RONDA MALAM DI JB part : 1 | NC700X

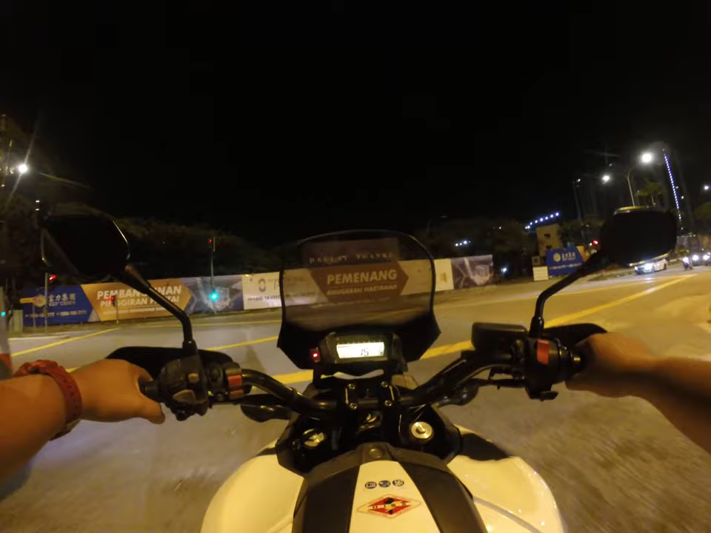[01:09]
Pemenang anugerah hartanah RNF Princess. Okey. Hai, selamat malam YouTube. Okey, malam ni kita pusing-pusing dekat Johor Bahru, Bandaraya JB. Okey, malam ni saya bawa Honda NC 700 next.
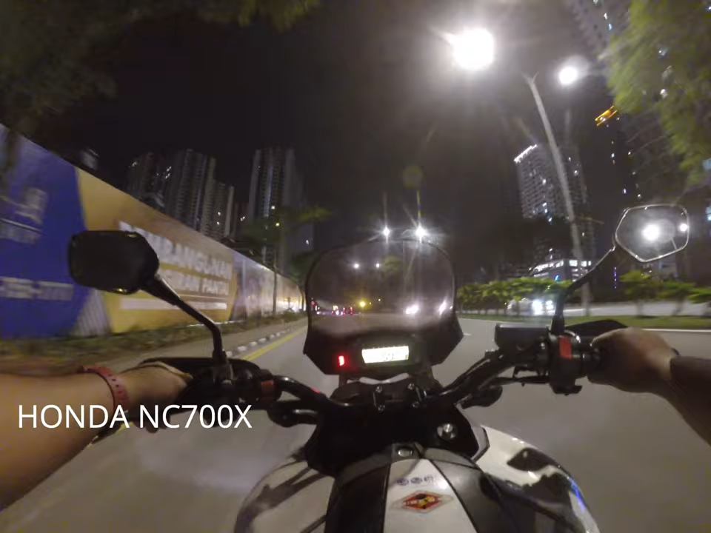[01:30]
Okey, sebab lama tak bawa motor ni, so malam ni bagi pandai je. Kebetulan ada kawan nak ajak minum dekat JB.
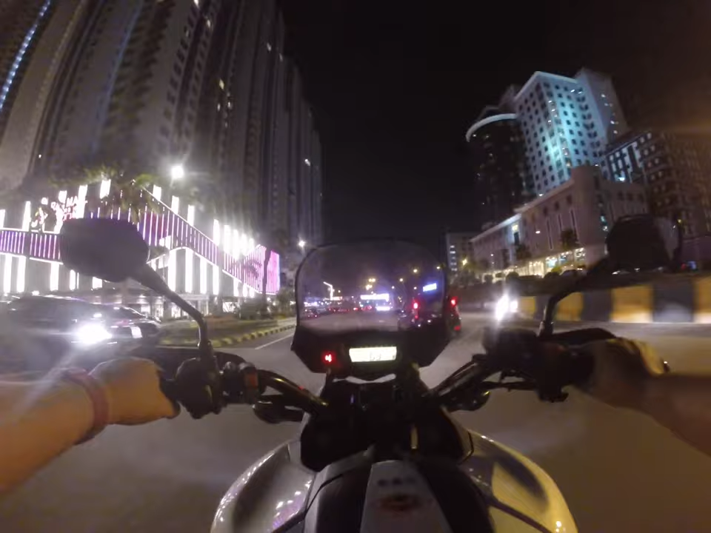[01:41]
I love Johor Bahru, nampak tak tahu lah. Lampu merah. Okey, inilah kopi untuk Honda NC 700.
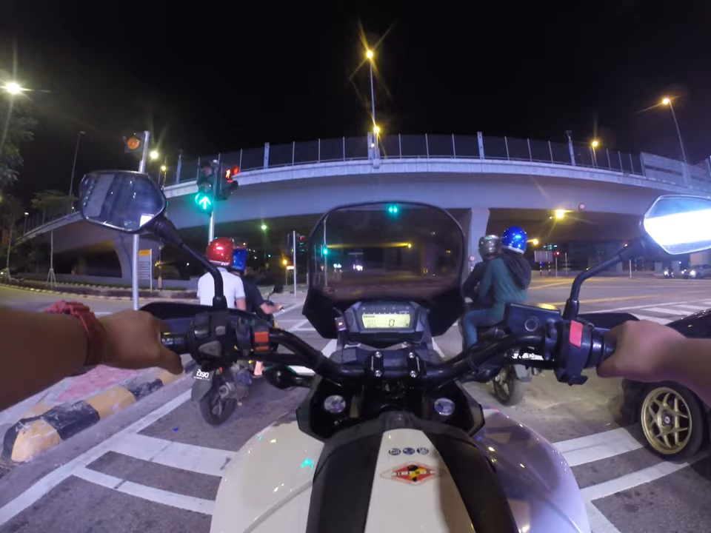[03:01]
Okey, kalau boleh nampak, inilah Bandaraya JB. Suasana
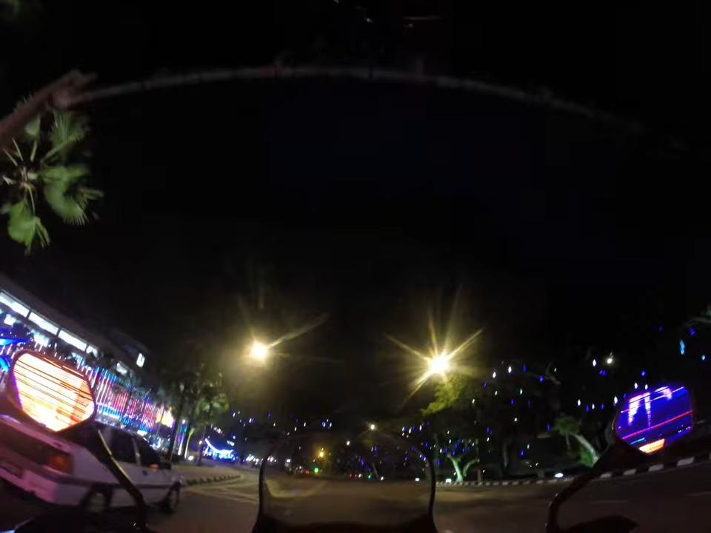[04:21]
Okay. Ni bangunan Majlis Bandaraya JB.
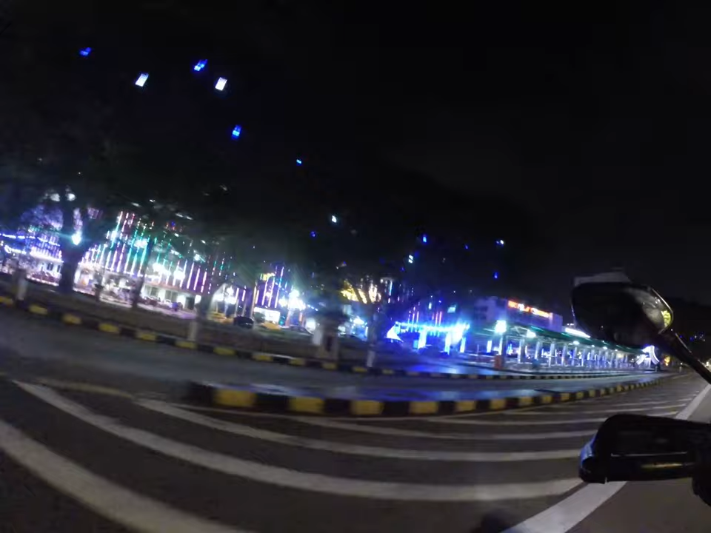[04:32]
Penuh lampu-lampu lah. Ni 0 km JB. Alright. So sekarang kita lalu dekat Bazar Karat. Ni tunjuknya laluan dia. Laluan Bazar Karat.
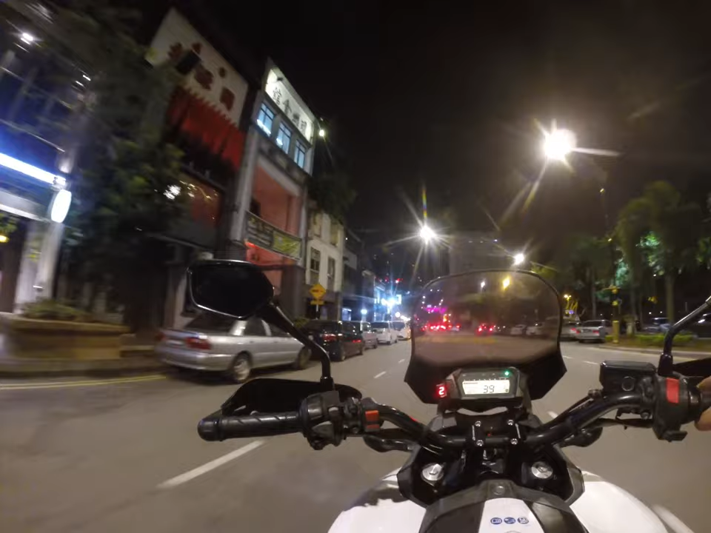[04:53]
Bazar Karat ni apa, Bazar Larut Malam. Boleh tengok dekat video saya yang sebelum-sebelum ni. Kami ada buat review sikit. Kedai pun cantik. Kedai-kedai hipster lah. Ni apa, kedai merah lah. No pot, no light.
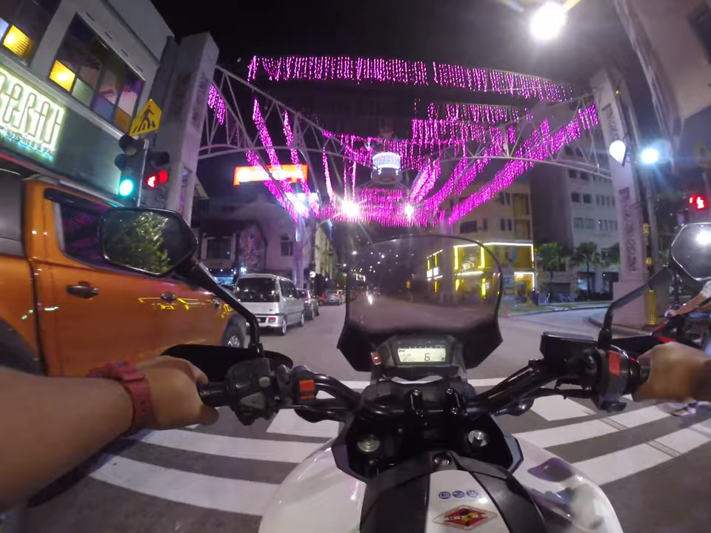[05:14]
Okey, jalan. Ha, ni bawah lampu lagi.
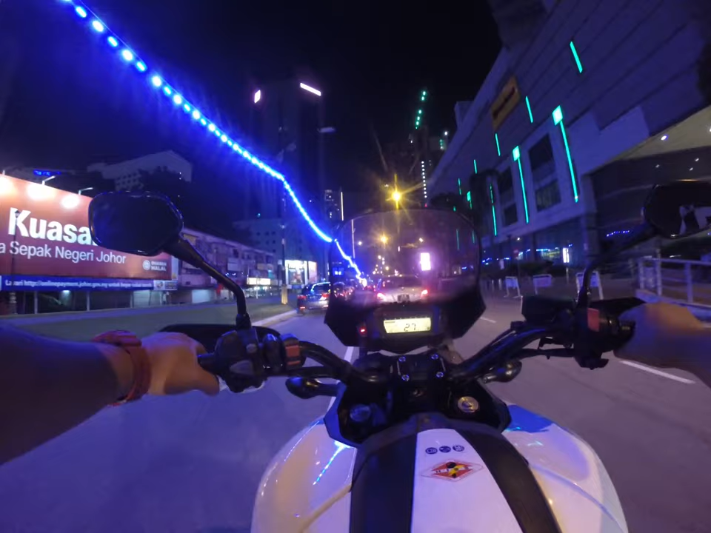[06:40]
Dah masuk balik RM5 jadi RM25. Aduh, bayar parking lah. Ha, ni sebelah kanan CS
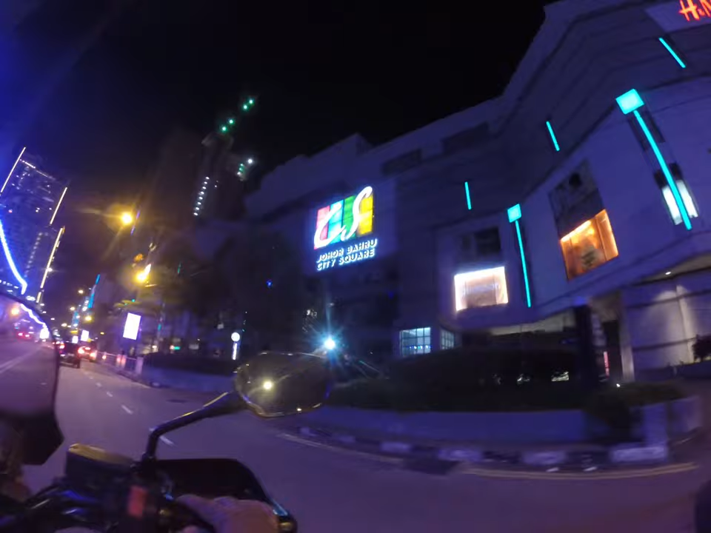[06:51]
City Square Johor Baru City Square JBCC. Ha. Ha, ni dulu Komta ni. Dulu Komta, sekarang dah jadi JBCC.
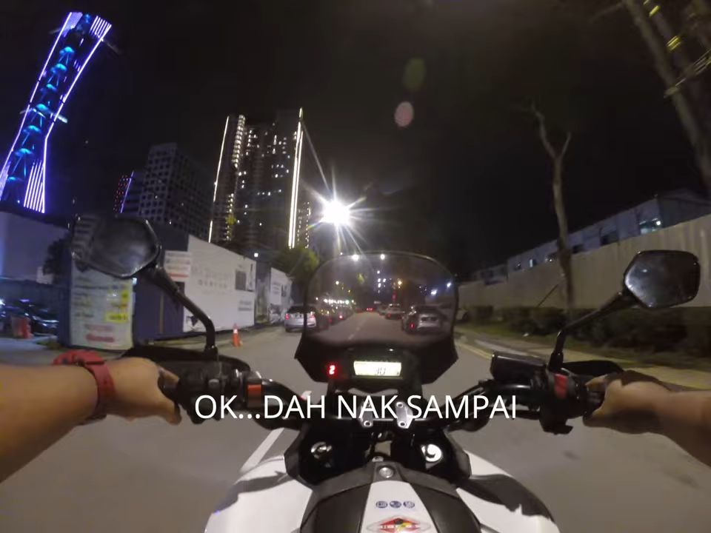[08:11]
Haa, parking penuh ke kanan. Sekejap. Kita cari parking menarik sikit.
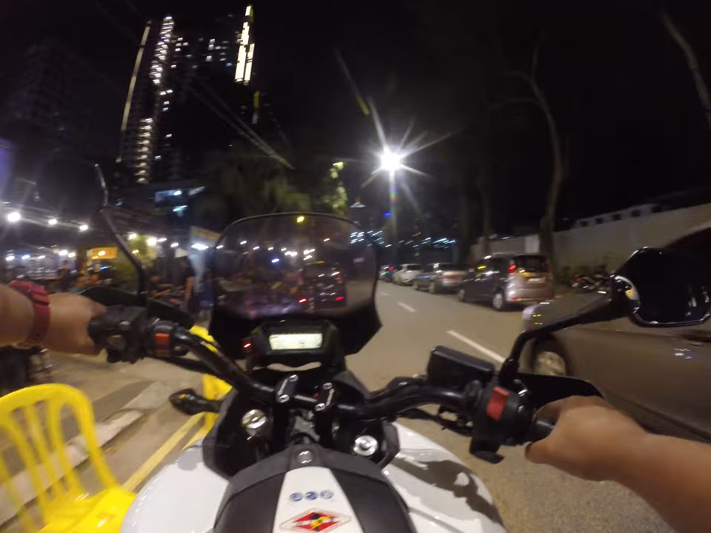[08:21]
Di mana? Oh, depan tu ada parking. Oh, oh ramai sini.